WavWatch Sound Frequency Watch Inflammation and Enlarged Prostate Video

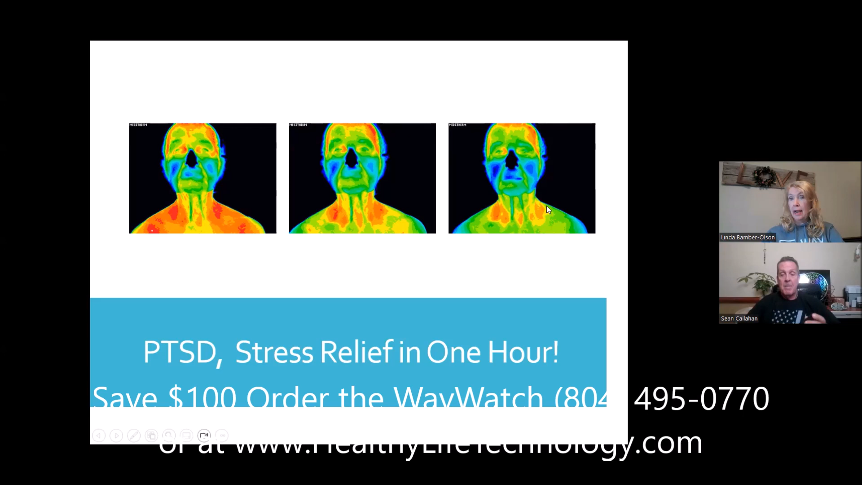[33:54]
And we were playing PTSD. That is amazing. And then the third one, 30 minutes later. So just an hour between picture one and picture two, three, and this is what she looked like. Wow. Now here's one more. That's just as good. This is the side view that she presented.
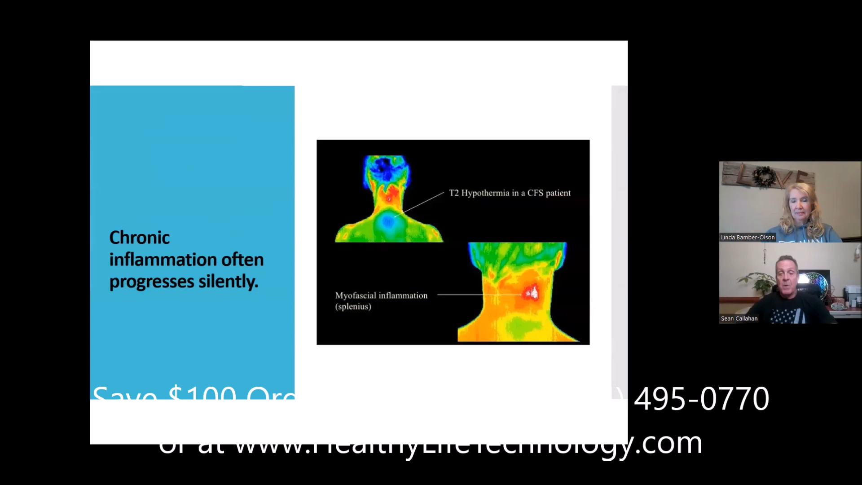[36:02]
That's a great one. See, this just shows exactly where that, you know, myofascial problem is, myofascial, excuse me.
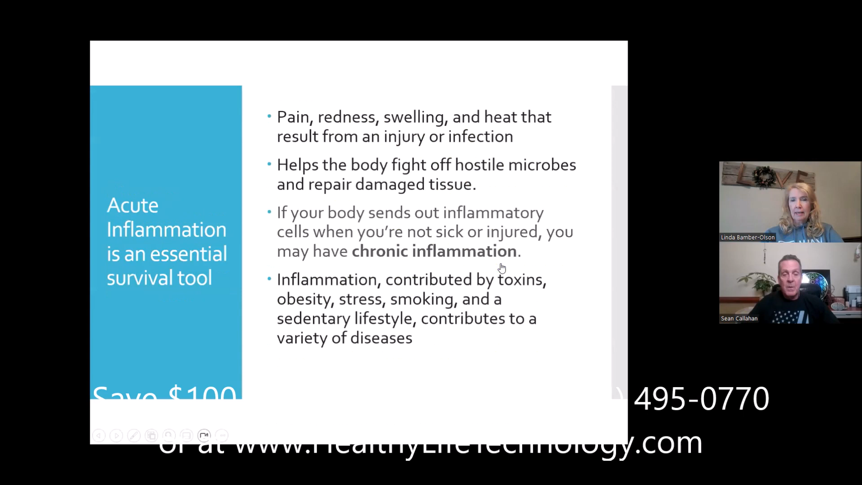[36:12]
And then see, these are all specific areas. Yeah, that is, that is amazing.
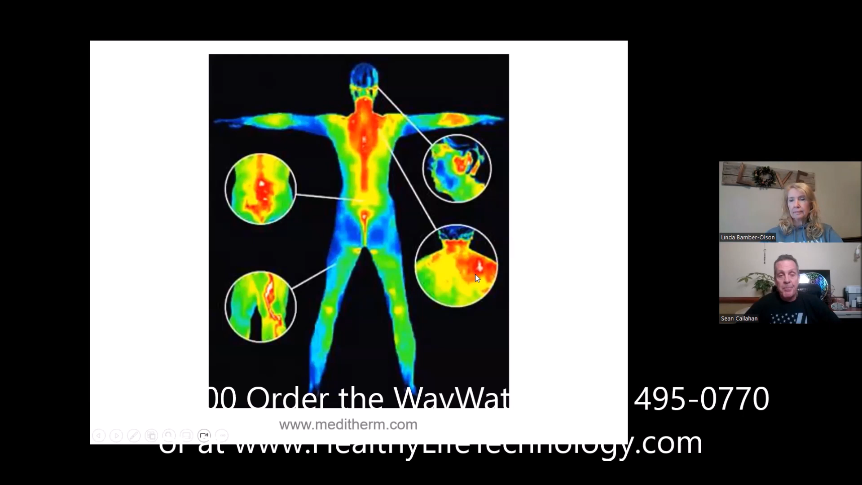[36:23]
So these can, images can be used by massage therapists or you yourself to show that something has changed. Now, I don't have these images here today, but one of my best examples of, uh, was a lady who was inflamed kind of like this, I'd say, or maybe over here like this. Um, but she had thyroid problems and we thought it was her thyroid.